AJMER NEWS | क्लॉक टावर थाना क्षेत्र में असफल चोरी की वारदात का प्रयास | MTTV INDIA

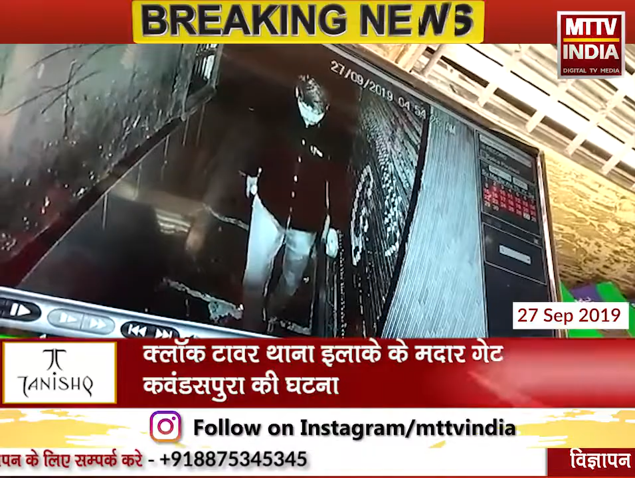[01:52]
सुबह मैं जब दुकान खोली तो मैं कैमरा घूमे हुए थे,
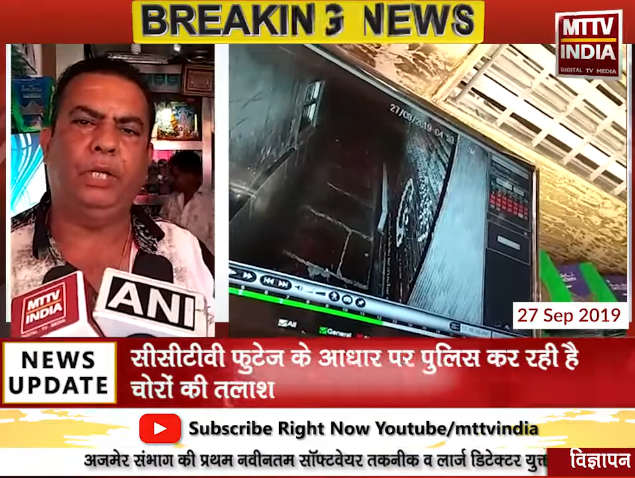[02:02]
मैंने कैमरा रिकॉर्डिंग चेक करी तो उस हिसाब से मैं पाया गया कि रात को 4:30-5 बजे में किसी चोर ने गली में आके ताले चेक करे, ताले को हिलाने की कोशिश करी,